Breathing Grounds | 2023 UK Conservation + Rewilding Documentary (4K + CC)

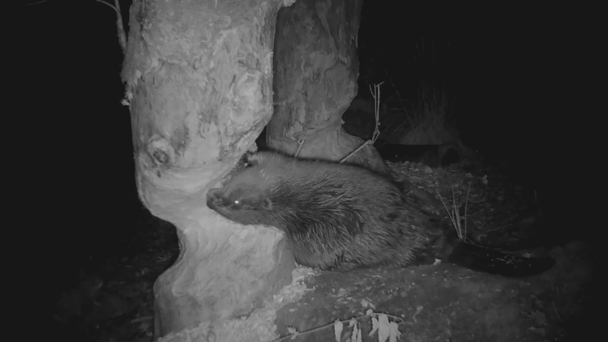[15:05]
They use their iron-cladded incisor teeth to strip the surface of the wood,